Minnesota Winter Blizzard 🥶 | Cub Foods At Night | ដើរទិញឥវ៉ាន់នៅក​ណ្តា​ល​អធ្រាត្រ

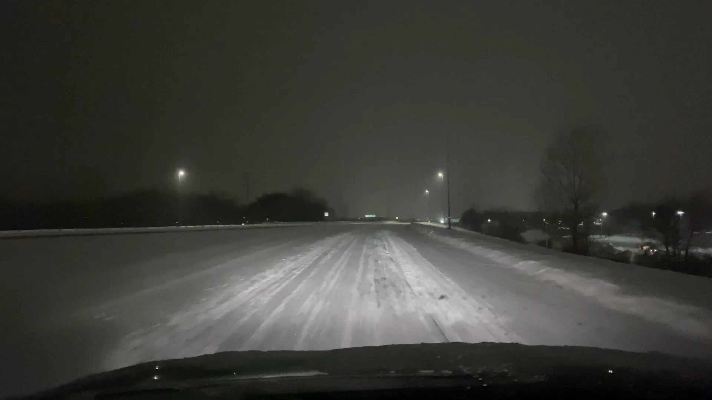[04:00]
freeway 169 có những sáng tới và phù vì vô quái và hỏi có snow